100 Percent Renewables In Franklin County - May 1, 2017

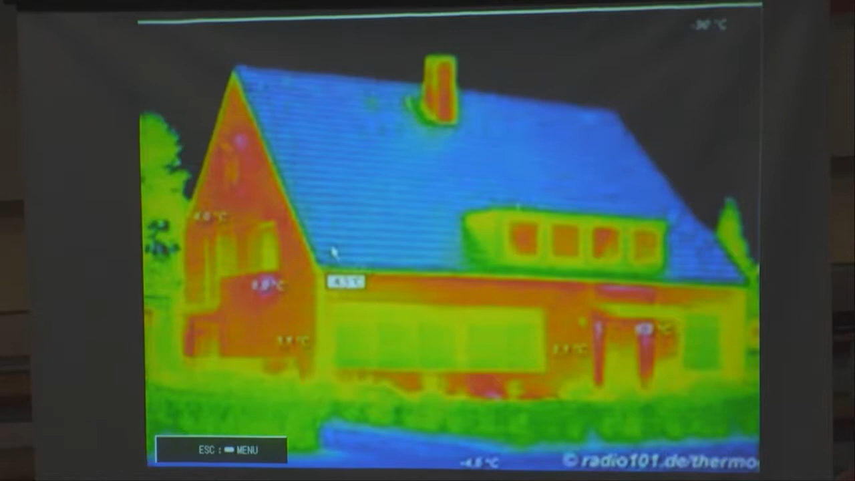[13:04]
So our homes, this is an infrared picture, obviously, of a home losing a bunch of heat. So how many of you have upgraded your homes recently, or people who own them? Okay, great, a lot of you. So less than a fifth of all homes have been upgraded.